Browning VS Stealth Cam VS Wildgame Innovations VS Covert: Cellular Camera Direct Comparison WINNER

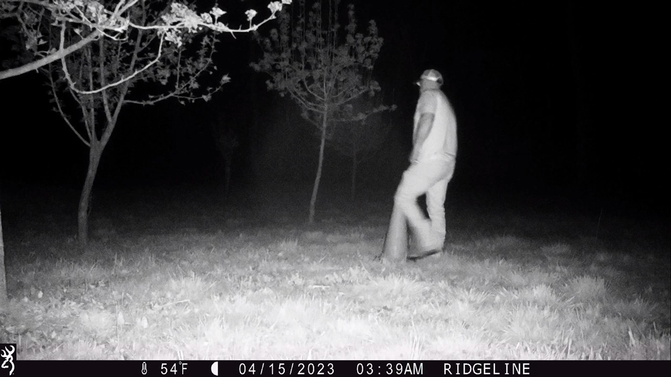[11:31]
I'm going to walk at 30 feet, and this is the Browning. The Covert at 30 feet.
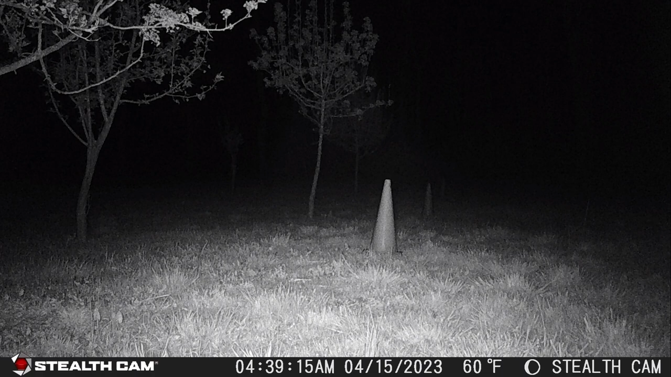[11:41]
The Stealth Cam. And the WoW Game Innovations. Next is a 60-foot test. The Browning. Covert. Stealth Cam. And the WoW Game Innovations at 60 feet.
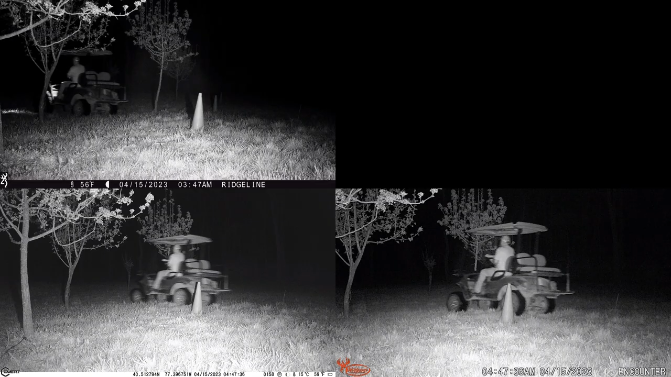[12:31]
Lastly, I drove the cart at 60 feet at nighttime. Again, much faster than walking. These are the results. Browning. Covert.
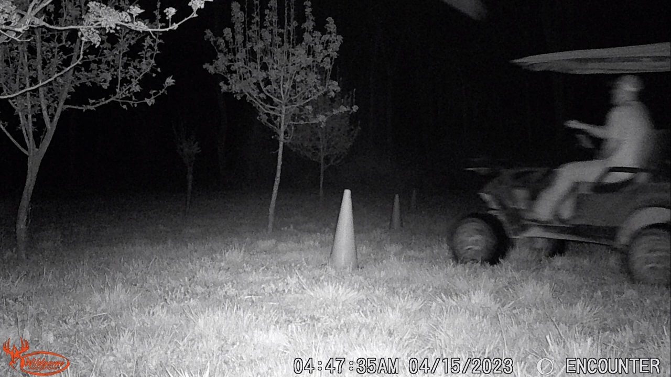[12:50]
WoW Game Innovations. In the Drive Test, there was no picture from the Stealth Cam. It did not take any pictures of the Drive Test. So next, I placed all four cameras on Video Mode.
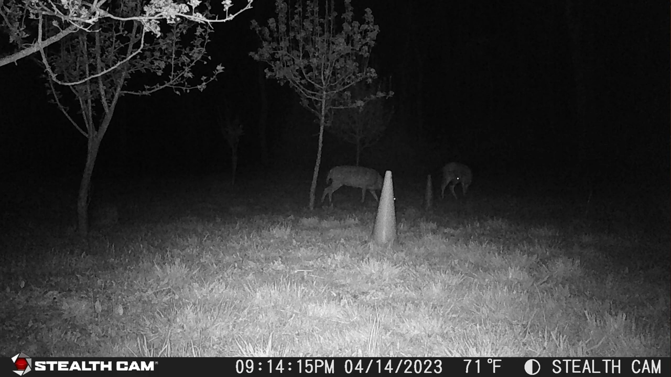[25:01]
They were definitely not as quick. But with that said, you were often more centered in the pictures from these two cameras.
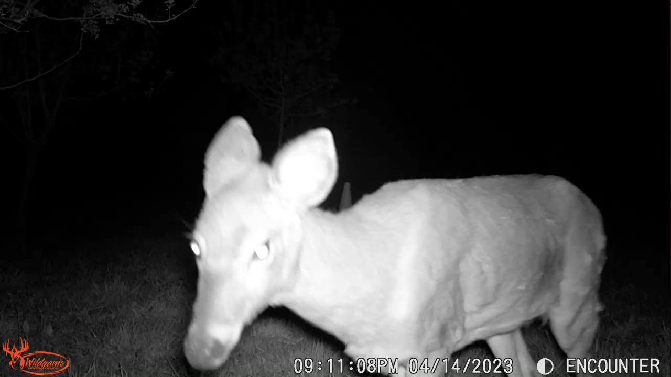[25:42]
if an animal stays just so out of range of the lens,
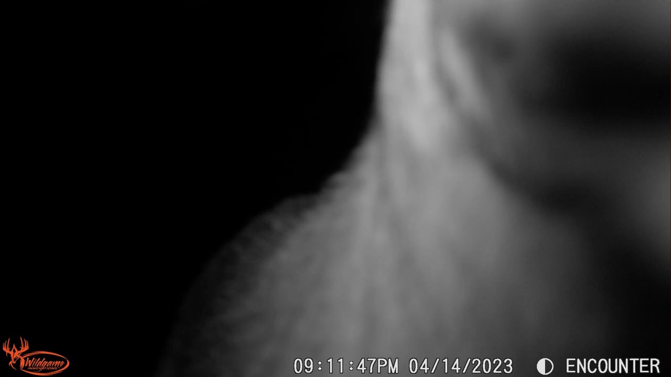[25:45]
the PIR sensor may be telling the camera to continue to take photos, but there's nothing on it.
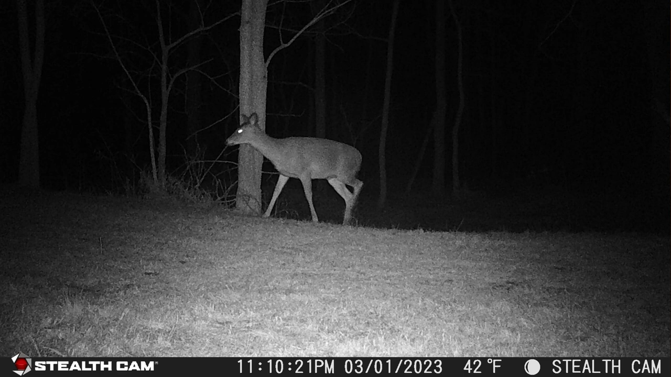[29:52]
It has the most options and the most of settings that you're allowed to change versus the other three cameras. And I like that option of the AI making the nighttime photos look like they have color. I know it's something minor, and in the grand scheme of things, it doesn't really do anything because it doesn't change the pictures on the SD card. But I like that option, and it gives a nice look to the pictures on the app. Now, I quickly discussed battery life.